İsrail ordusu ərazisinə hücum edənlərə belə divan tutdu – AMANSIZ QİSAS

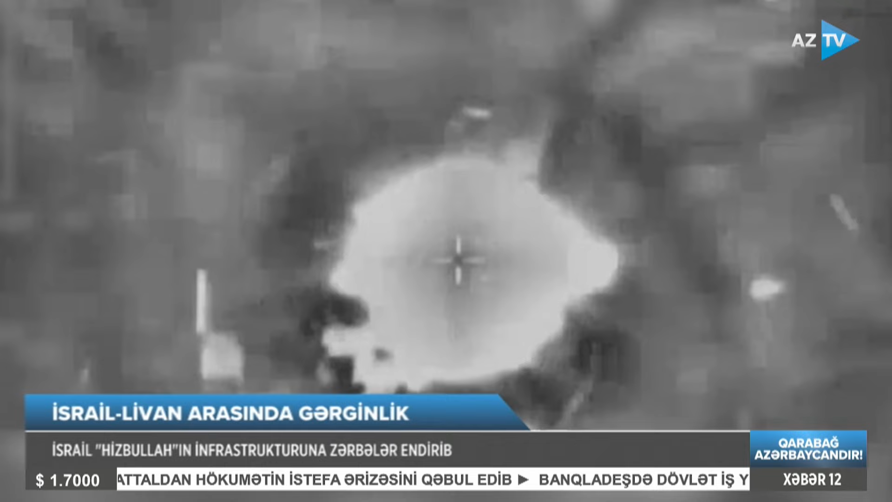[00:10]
Öpoalarla həyata keçirilən hücum nəticəsində iki nəfərin yaralandığı bildirilir. Hava zərbələri meşəlik və dağlıq ərazilərdə yangınlara səbəb olub, bundan əvvəl isə Livan ərazisindən İsrailə 40-a yaxın mərmi atılıb.
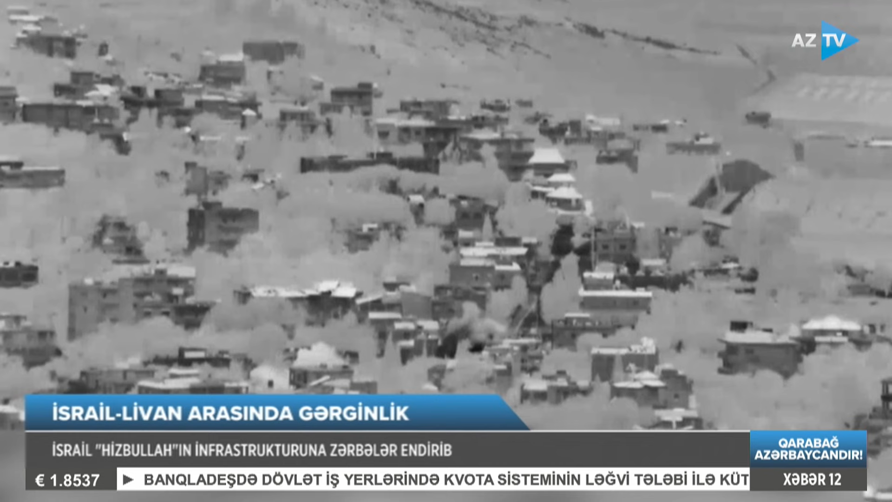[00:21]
Onların bəziləri hava hücumundan müdafiə sistemləri tərəfindən ələ keçirilib, qalanları isə açıq ərazilərə düşüb.